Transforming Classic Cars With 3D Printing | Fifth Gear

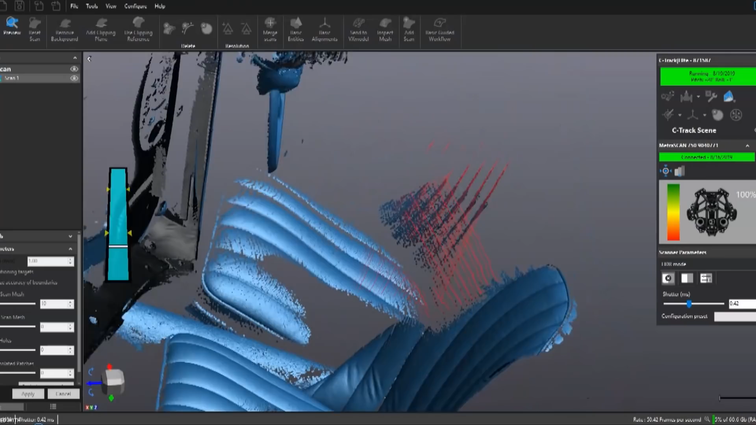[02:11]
Look at that! It's like painting the car onto the screen.
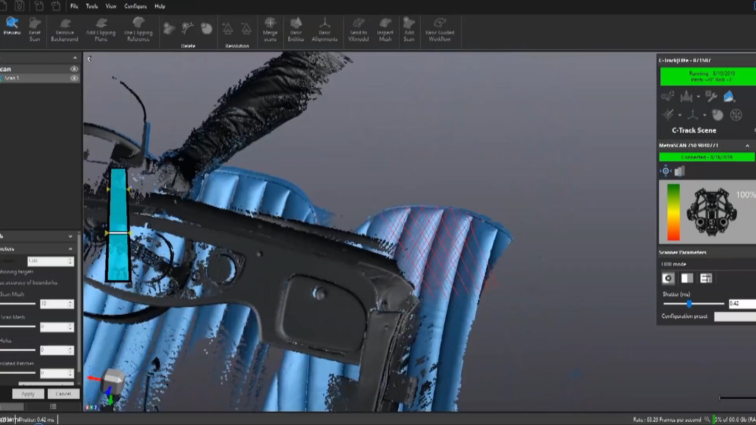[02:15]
The seat is literally perfectly appearing.
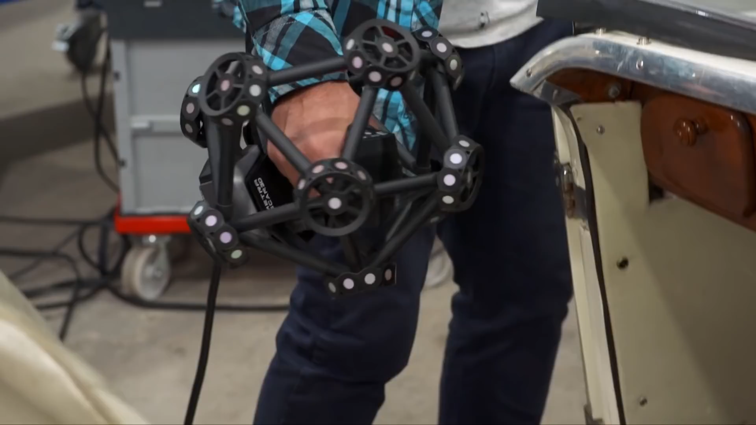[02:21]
You can see earlier where your buttocks have been. Yep. Literally, that is the level of detail. If I was to place my hand on the steering wheel. Is that getting that? Yep.
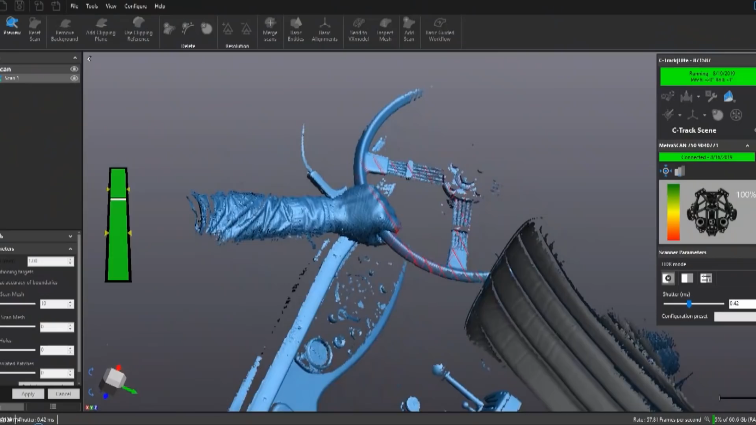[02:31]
We now have your hand and arm archived as part of this MG. Look at that!
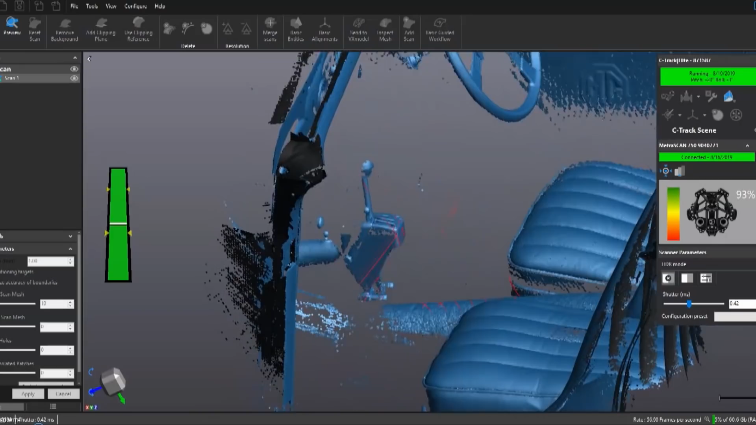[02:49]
Look at that! The gear shifter, the dashboard, the seats, the floor of the car.